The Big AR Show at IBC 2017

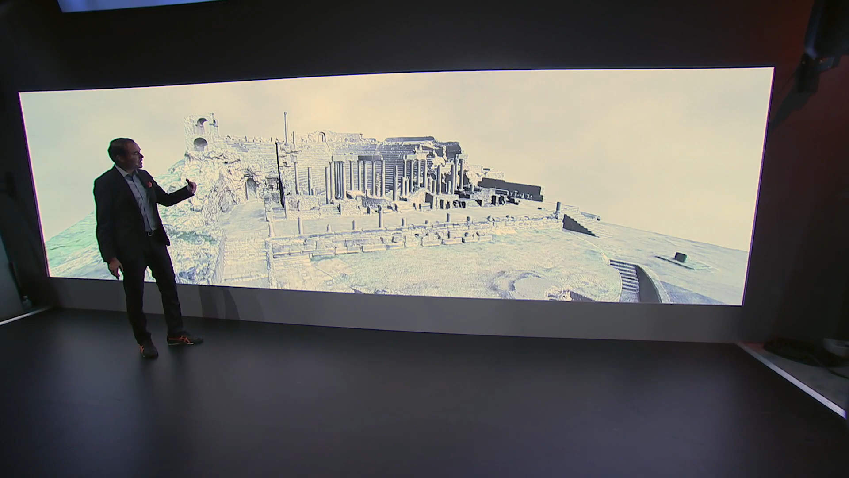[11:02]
And as we zoom around here, we're going to take a look at what makes up this complex.